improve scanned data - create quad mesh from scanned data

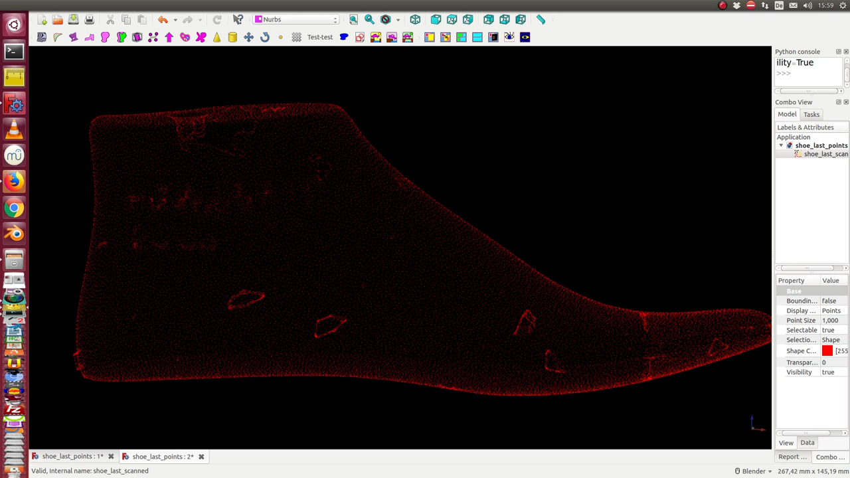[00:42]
What I use is an algorithm I also use for the later data transformation. Yesterday I started and the idea is to map first the Schull to an elevation terrain. And we see this here in this picture, this is the elevation model. And now I can go over this area and can interpolate the data.
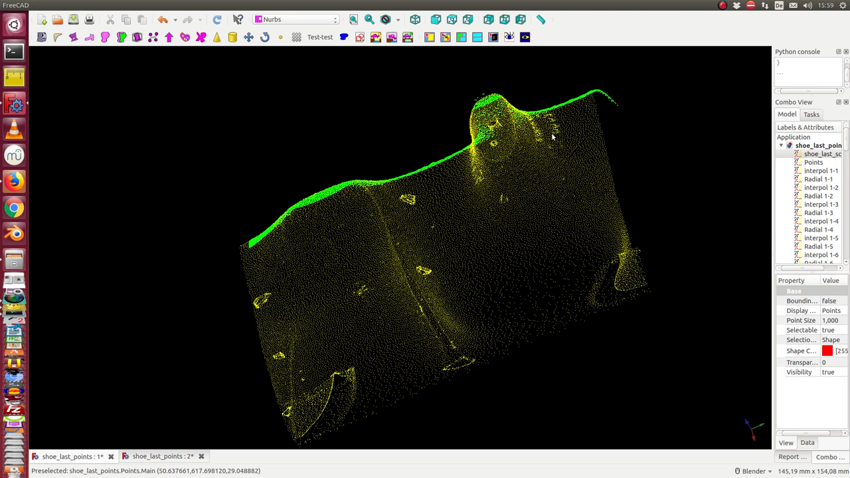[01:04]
We see this here how it runs. We see we get this green grid and the yellow point are the scan points.
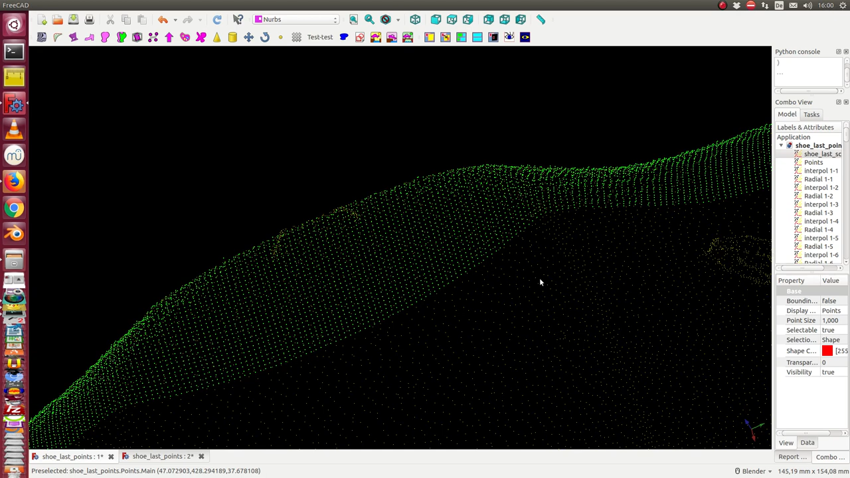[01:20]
And when I have this data I can map them back to the real 3D model of the Schuller and put it on the surface.
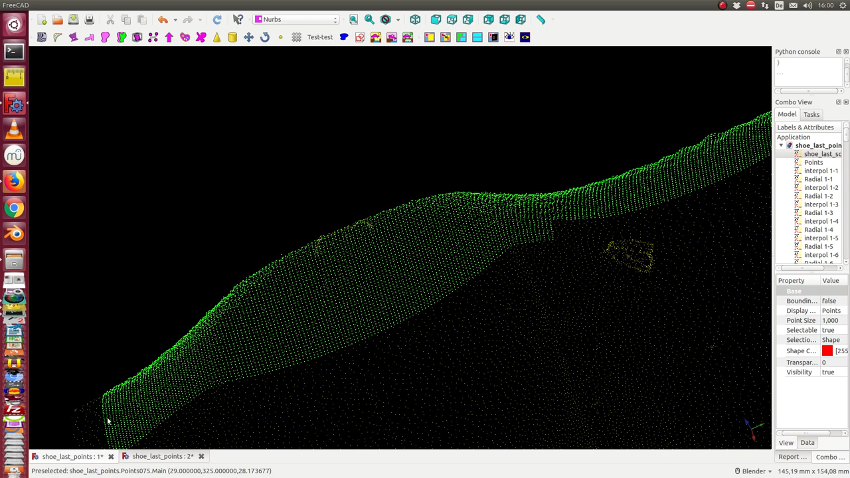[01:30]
And this we see here in the other picture.
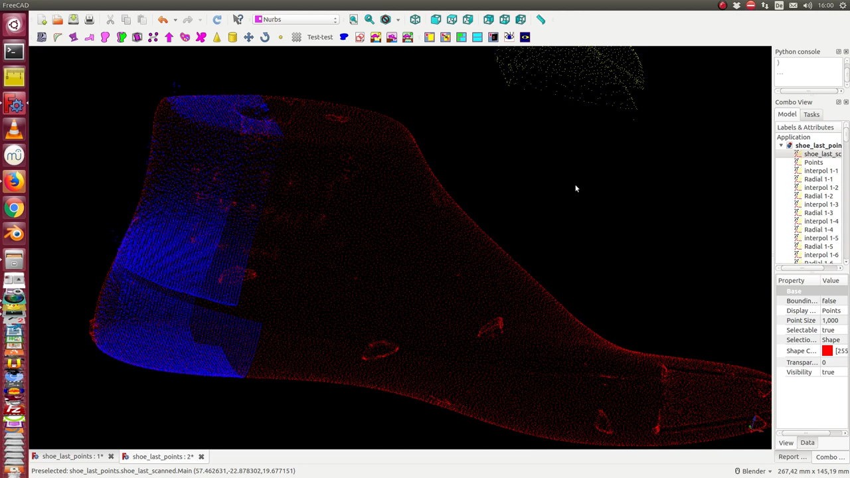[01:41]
Now the new data are mapped here on the area and we see that we have here a regular pattern too. That means we have here at the end the opportunity to create a quad mesh or a B-spline surface with good regular distributed data.
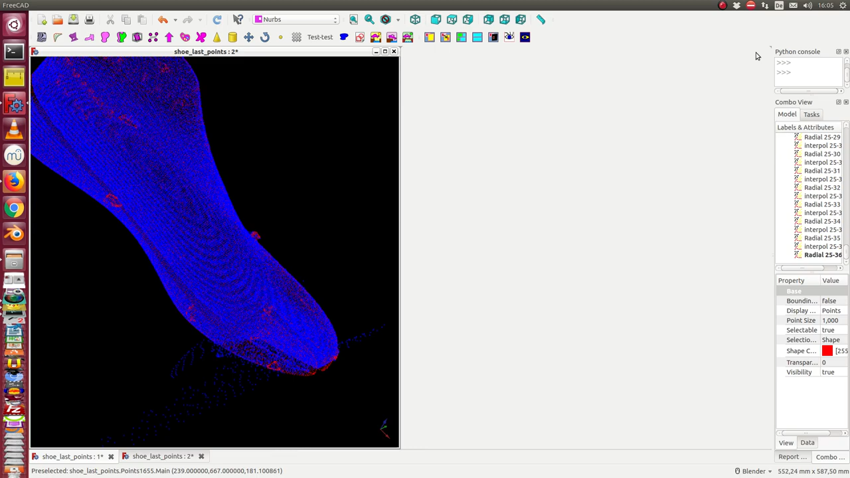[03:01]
We see the algorithm works over the whole scan. There are some zones with some trouble
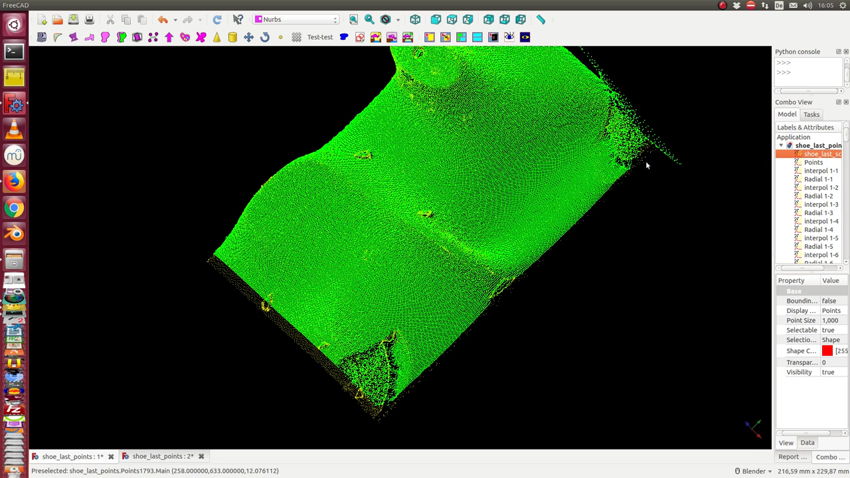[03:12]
here at the top of the shoe. I hide the point cloud. This is the result. In most cases we have regular structures here.
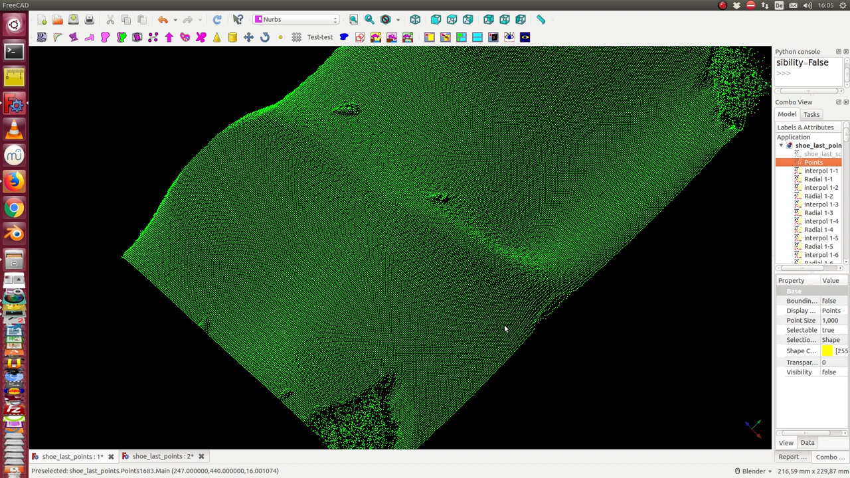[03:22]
When we look at the shoe, we see here this area with some trouble.
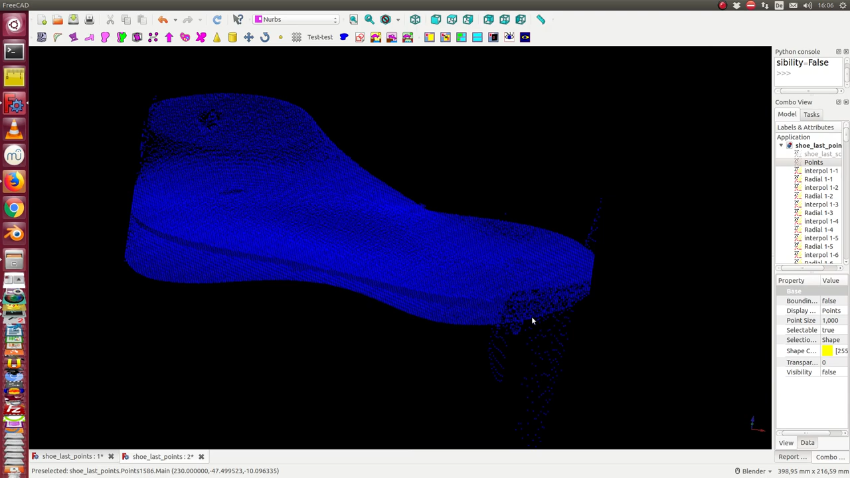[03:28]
But on the other places here, most of the gaps are closed. Here still are some irregularities to
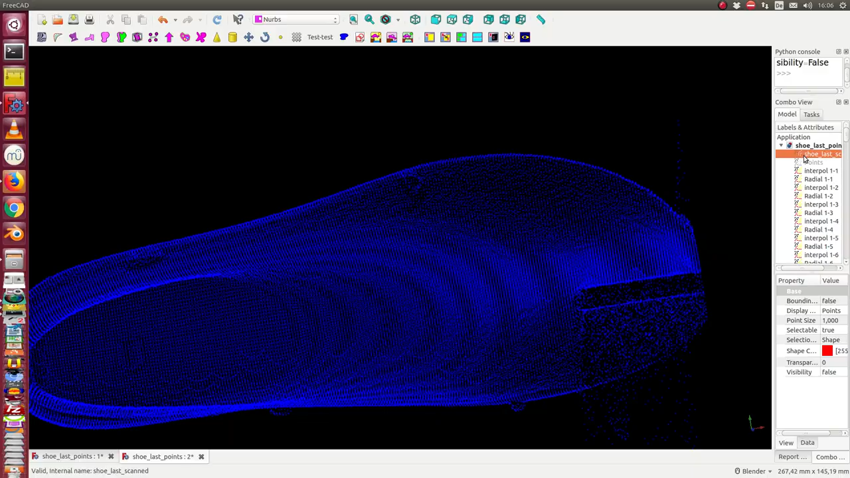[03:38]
compare with the shoe last scan.
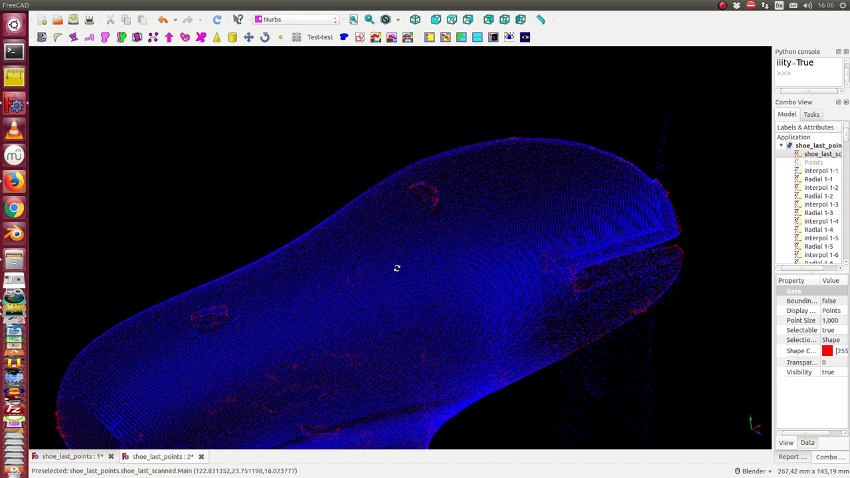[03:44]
We can see here the red points again.
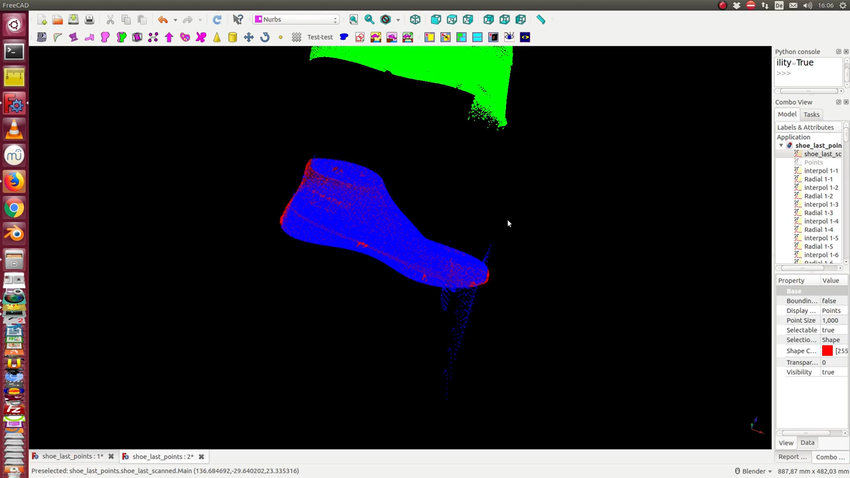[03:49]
Now we have a point set, which we can use to create a mesh with regular
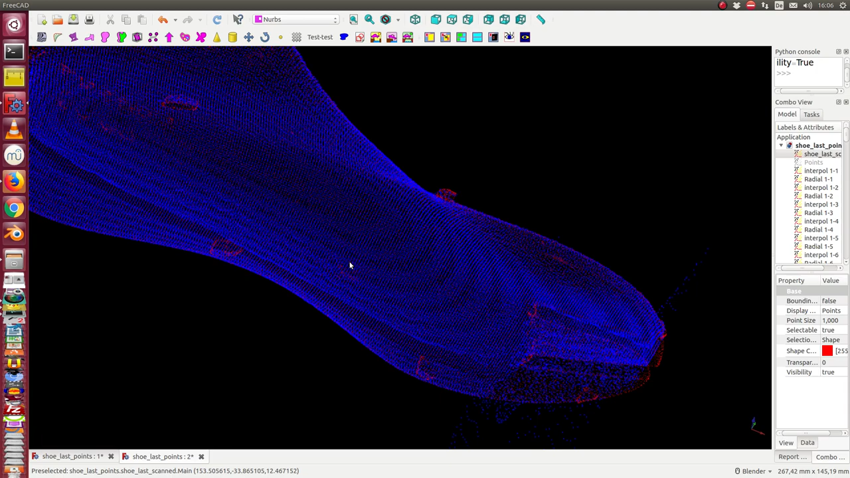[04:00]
triangles or with quads. And we can create a B-spline surface.